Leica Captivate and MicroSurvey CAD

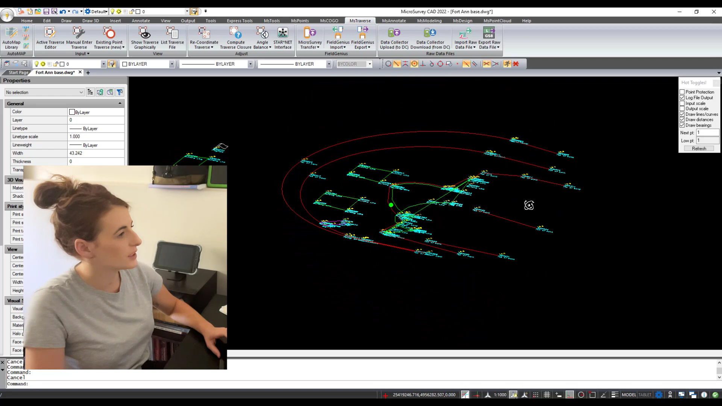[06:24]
And you can see that all of the three dimensional information or the elevation information came in and we have some nice topography there to the scene.